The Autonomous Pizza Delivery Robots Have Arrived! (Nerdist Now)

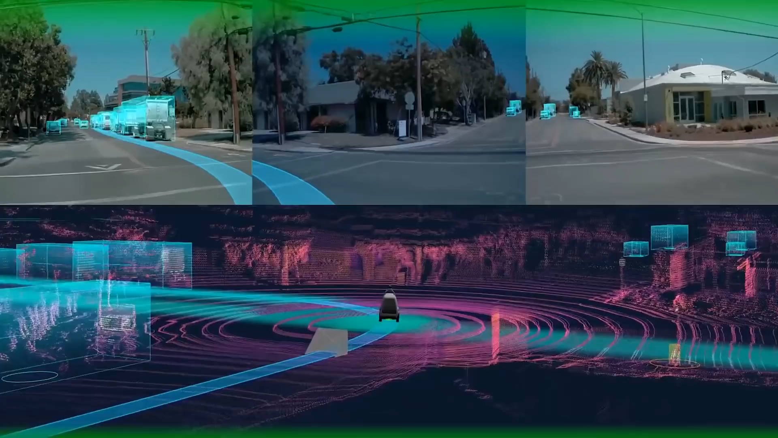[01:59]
The R2 is electric and navigates using a combination of overlapping 360-degree cameras, a thermal imaging camera, lasers, short and long range radar, ultrasonics, and emergency vehicle detection systems.